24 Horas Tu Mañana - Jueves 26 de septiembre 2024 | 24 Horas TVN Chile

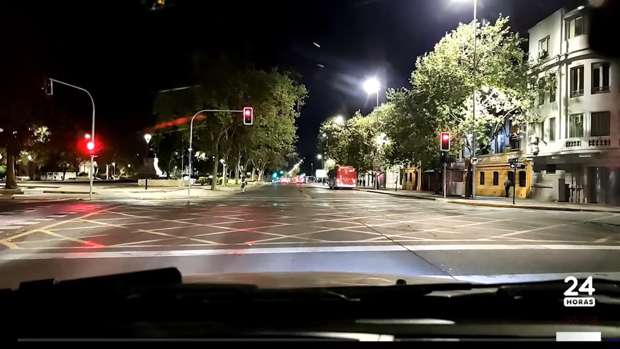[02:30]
6 de la mañana con 8 minutos, estamos recorriendo las calles ahí con nuestro autocam, justo en la roja, ahora sí, vamos a partir ahí con la luz verde ya, revisando cómo estamos amaneciendo aquí en la capital,